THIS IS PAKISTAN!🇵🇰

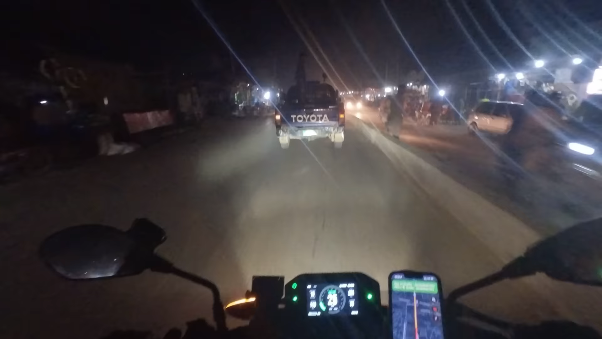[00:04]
This really is just hazards on, and hope that everything's gonna be all right. And every 5 minutes there's another checkpoint.
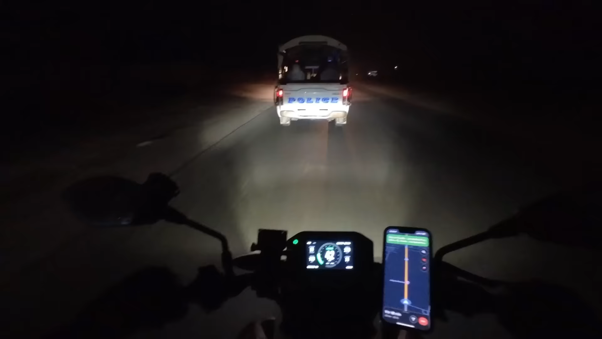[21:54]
Alright, let's roll. So mad. All these trucks there and so dusty. This is insane.
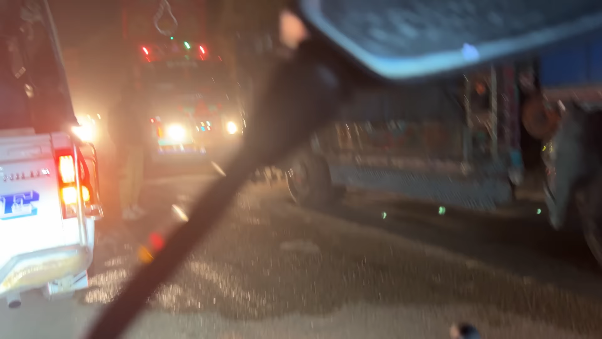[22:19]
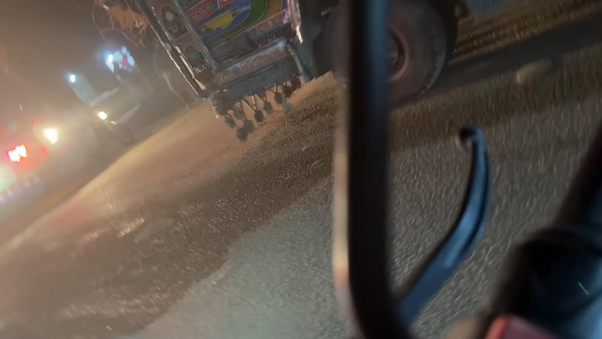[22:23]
There's just so many people everywhere here. This is just insane. And every 5 minutes there's another checkpoint.
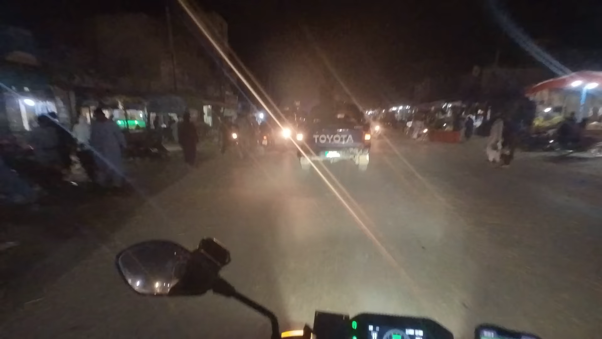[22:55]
oh my god, eh? This is just madness. Madness. I don't know how to describe it other than madness. A guy with the AK-47 in front of me. Big truck behind me and just utter chaos. Utter chaos.
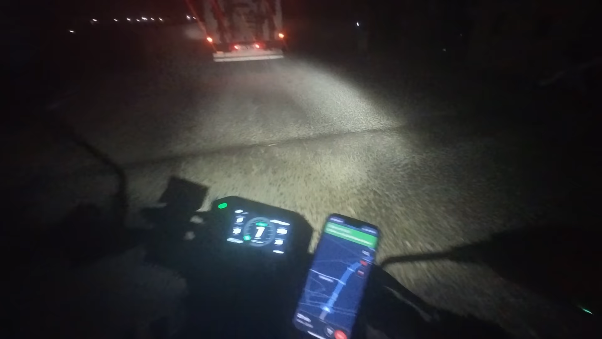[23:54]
Hello? We're out of Balochistan. Oh, that's good. That's good. It's a new police now.
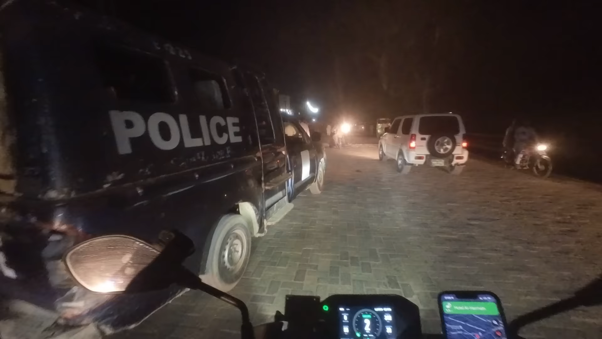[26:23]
Now we're back in the hustle and bustle. I really liked that other hotel. It was outside, but no. That's apparently it's not allowed.